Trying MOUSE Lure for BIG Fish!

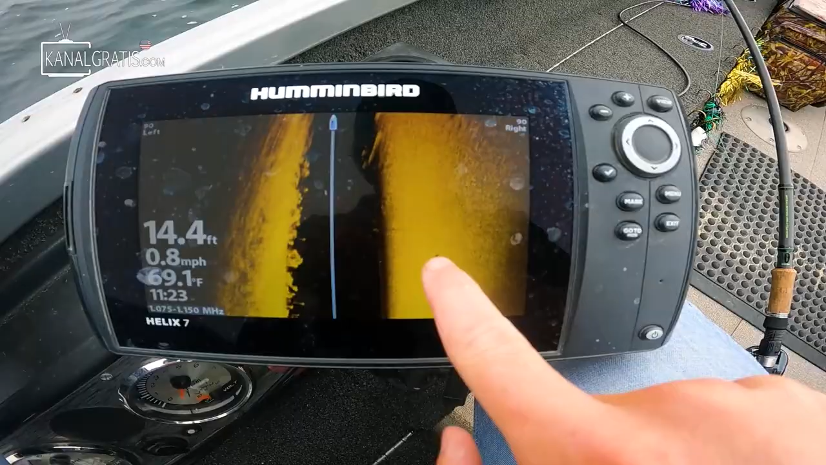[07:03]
On screen: depth 14.4 ft, water 69.1°F, speed 0.8 mph
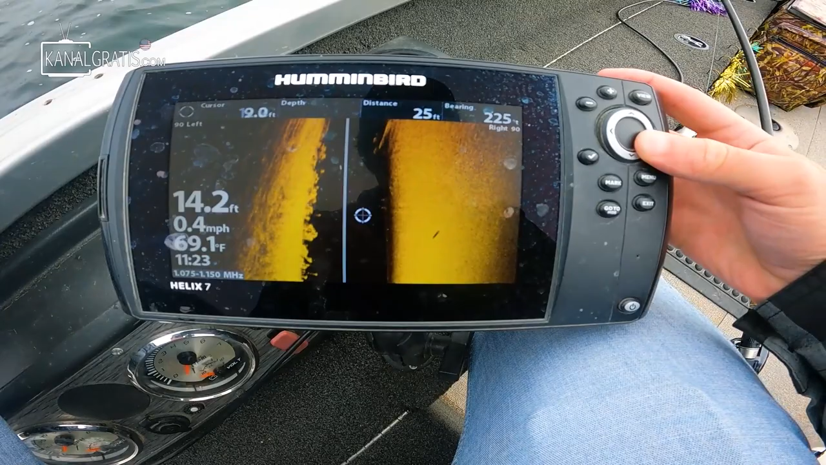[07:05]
On screen: water 69.1°F, speed 0.4 mph
So it's tough for me to say if that was just a couple of ciscos that were bunched up, or if that was a muskie or perhaps some other kind of fish. But it is a positive sign to see something out here.